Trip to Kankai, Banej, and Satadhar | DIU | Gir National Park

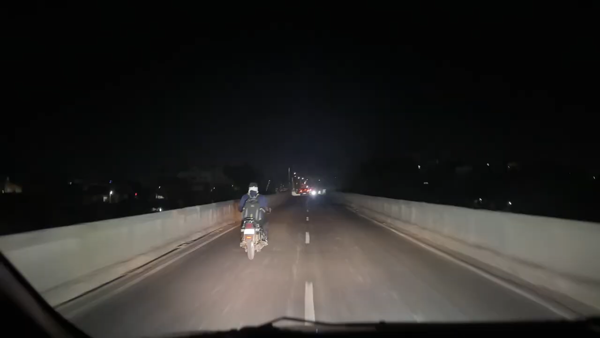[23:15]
તો આપણે ઉના પહોંચી ગયા છે.
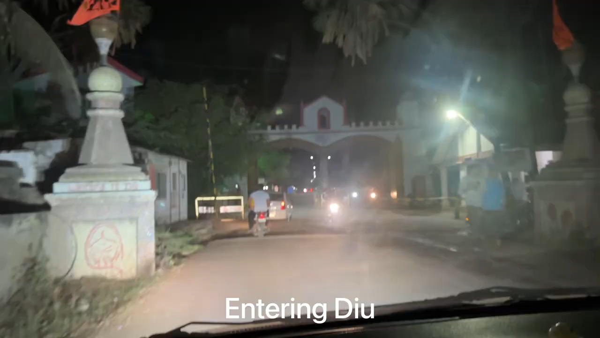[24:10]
તો આપણે દીવના એન્ટ્રી ગેટ ઉપર પહોંચી ગયા છે.